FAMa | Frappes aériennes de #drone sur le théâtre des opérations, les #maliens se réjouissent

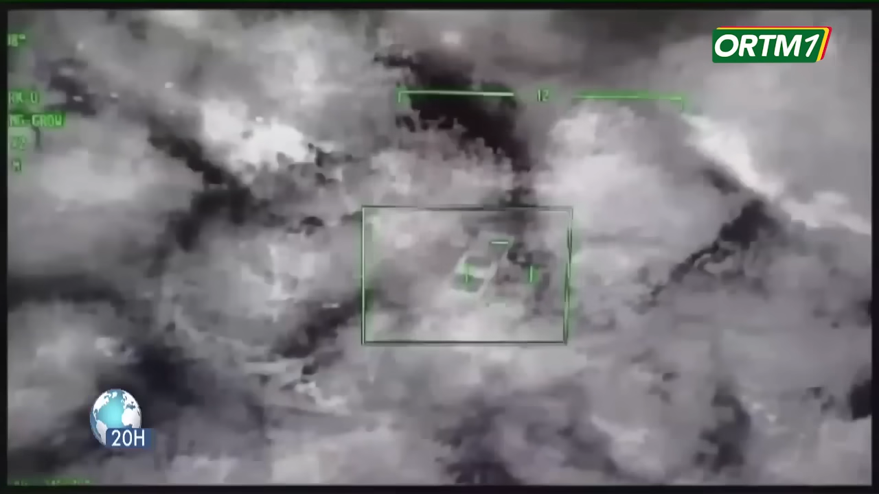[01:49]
Jusqu'à sous l'arbre, c'était précisément Nara et il a frappé.
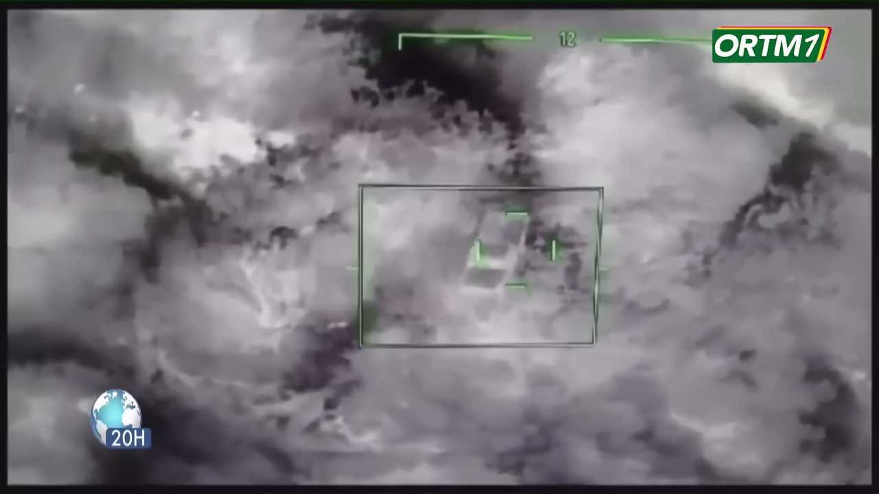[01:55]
Bon, ce que moi je demande à l'armée malienne, c'est d'augmenter le nombre de drones pour qu'on puisse bien contrôler notre espace aérien.